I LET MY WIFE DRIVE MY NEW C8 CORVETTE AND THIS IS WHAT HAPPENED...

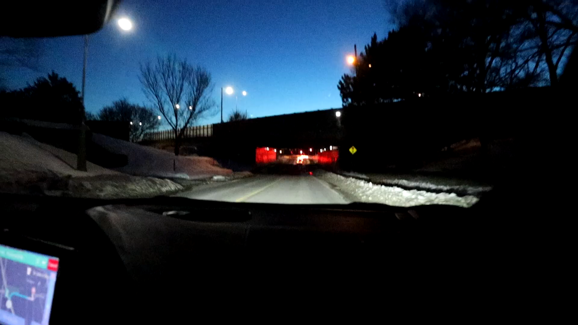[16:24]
Is that what I think it is, Shadi? Oh, God. Is that a bridge? Yep, it's a bridge. You know, I'm not ready for this. It's gonna be the first time the CA goes under a bridge, but unfortunately there's a lot of ice, so we have to be responsible adults and go around the ice.
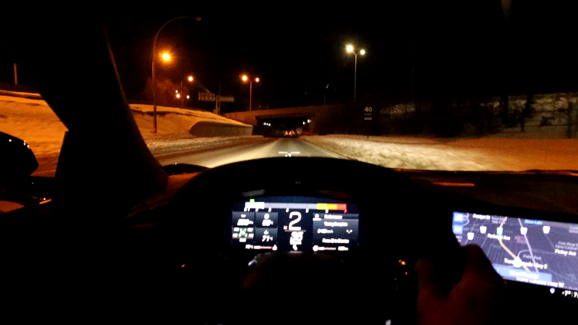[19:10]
It's that tunnel all over again. It just keeps appearing out of nowhere. I don't know where it's coming from. It's just very interesting that there's this random tunnel that just came out of nowhere, you know what I mean? So... Oh my god! Oh my god, the first one was better. Yeah, the first one was definitely much better. Nice.